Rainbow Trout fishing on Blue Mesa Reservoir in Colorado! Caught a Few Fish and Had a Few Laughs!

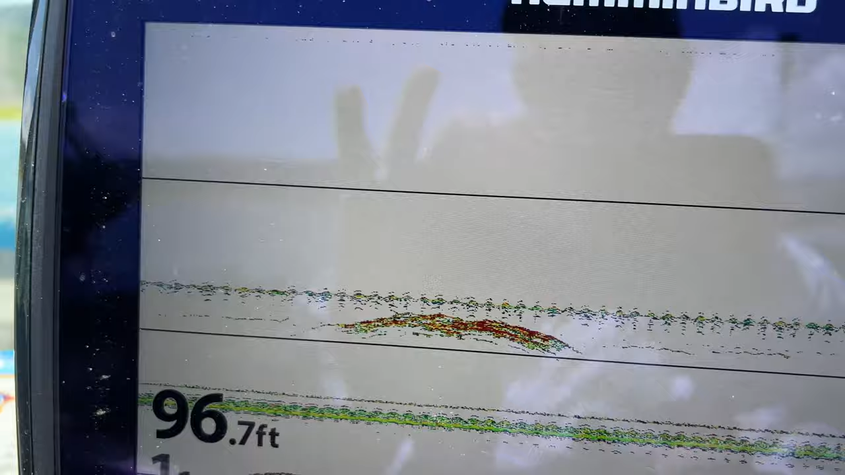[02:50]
On screen: depth 96.7 ft
Right here you can see, that's a school of cokes, in on our stuff that's set at 42 feet.